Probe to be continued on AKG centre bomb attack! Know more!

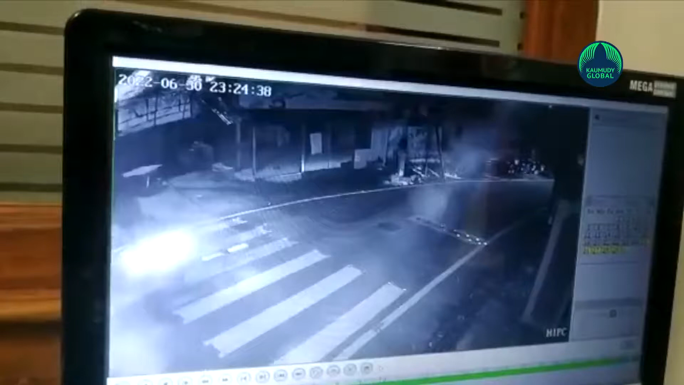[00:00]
A bomb was hurled at AKG Centre in Thiruvananthapuram on Thursday night. The bomb was hurled in front of the gate leading to the hall of AKG Centre. CCTV footage showed that the bomb was hurled by a person who arrived on a scooter around 11:30 p.m. Senior CPM leaders and a bomb detection squad have reached the spot.